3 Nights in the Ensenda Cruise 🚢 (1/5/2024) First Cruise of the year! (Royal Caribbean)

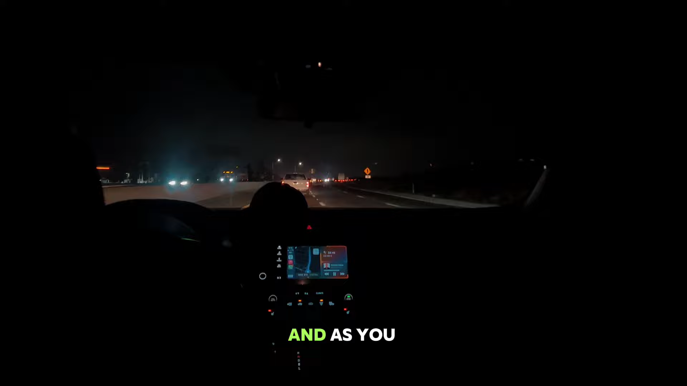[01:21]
And as you can see, nothing but beautiful sights up ahead.